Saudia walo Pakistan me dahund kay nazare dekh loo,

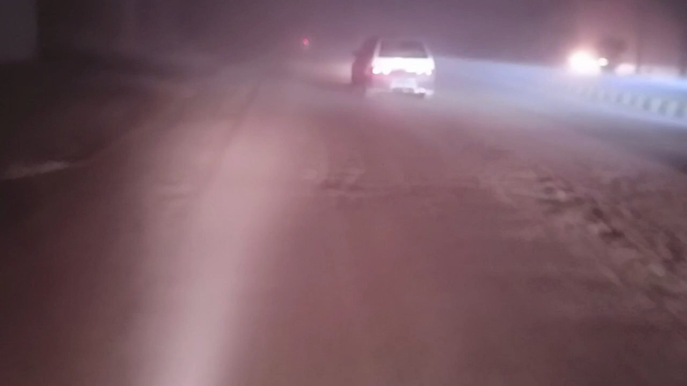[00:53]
को � वीडियो बढ़ी है बस तो यह कुछ गाडियों ने भी ग्रॉस किया देख लें और बिल्कुर सरो सरो जा रही है जी गाडिये और यह पंजाब पाकिस्तान
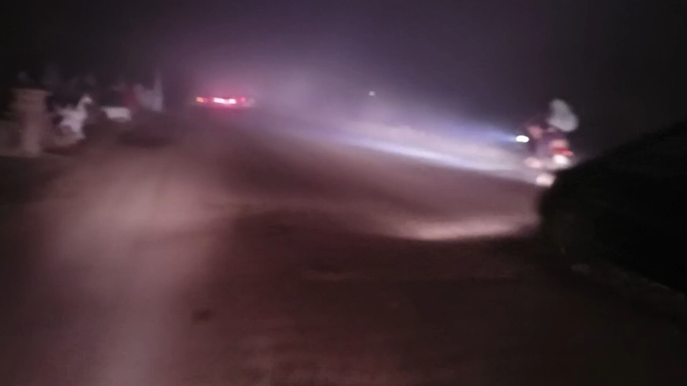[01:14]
और आज तो अखीर होगी है जी आज तो धुंद इतनी बड़ी है कि आप श्कीन कीजिए माशाला क्या कहने और यहां पर कुछ धुंद कम हुई है उसकी रीजन यहां पर अबाद्री है यह रोड
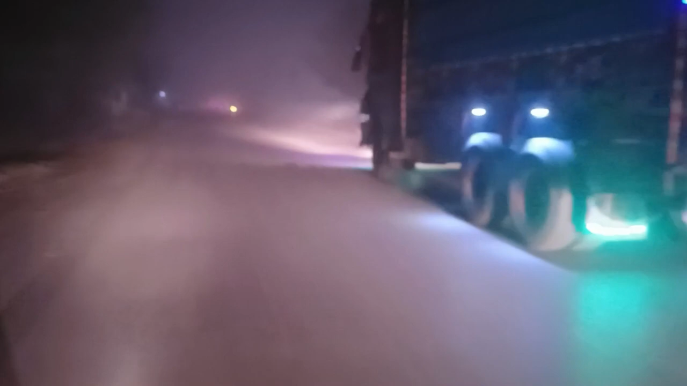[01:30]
के उपरे गाउं है हलका सा दर्वाशी से साथ में बहुत बड़ा माशाला � है और
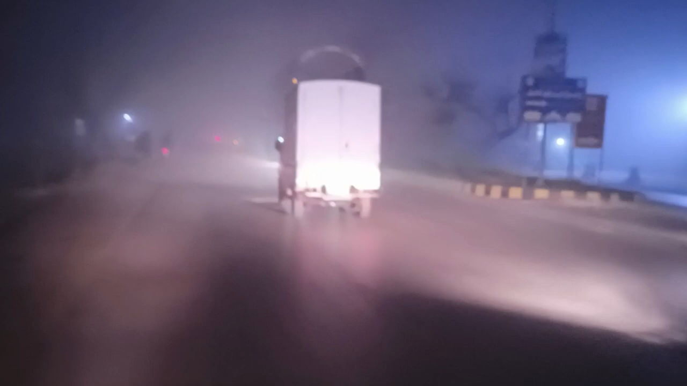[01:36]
इस वज़ा से कुछ धुंद कम हुई है यहां पर आगे फिर आपको थोड़े नजहरे कराता हूँ धुन्त के मैं मेर रोड से